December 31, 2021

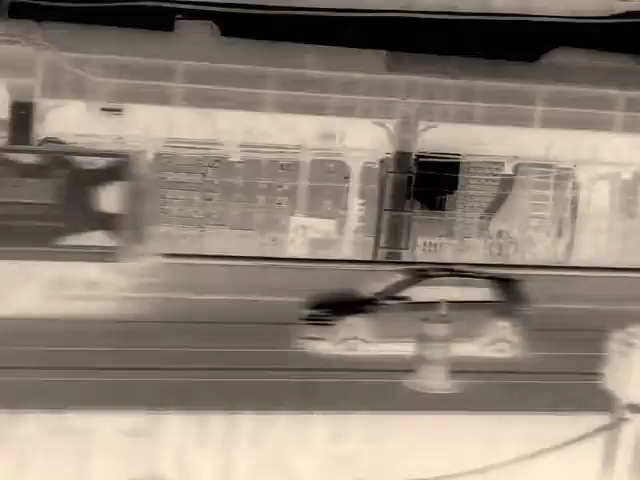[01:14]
The car is still on the road, it's still on the road!